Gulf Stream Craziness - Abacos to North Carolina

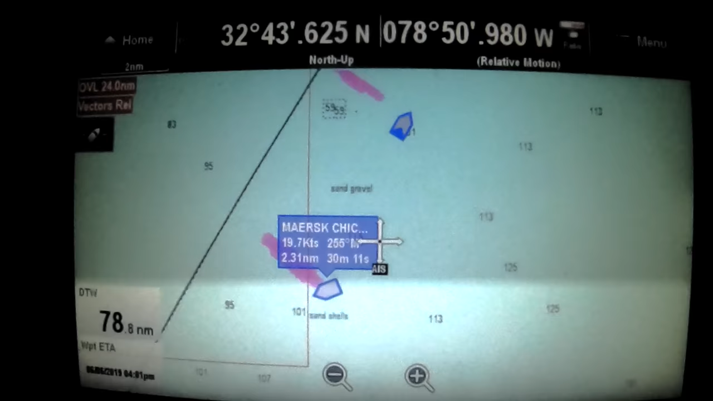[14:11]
His course over ground is 255 magnetic.
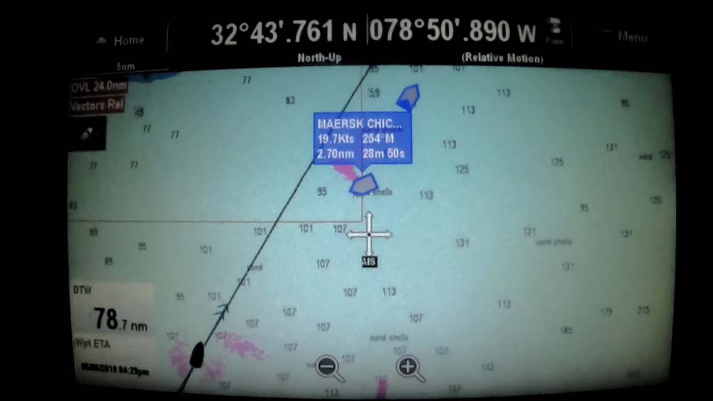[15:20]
In fact, if I had a choice between radar and AIS, I would take the AIS every single time.